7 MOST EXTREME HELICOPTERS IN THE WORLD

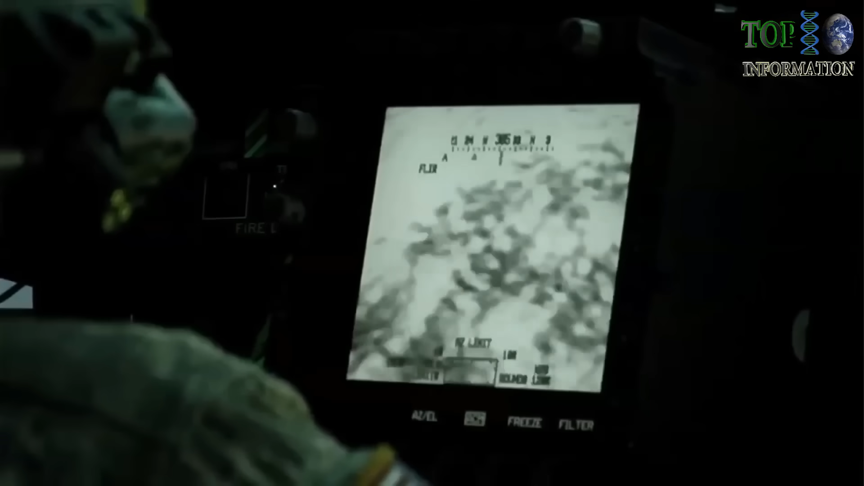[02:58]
the 19-year-old green suitor on the ground looking at his handheld device so before he goes around the wall and there's a bad guy there, he knows there's a bad guy there.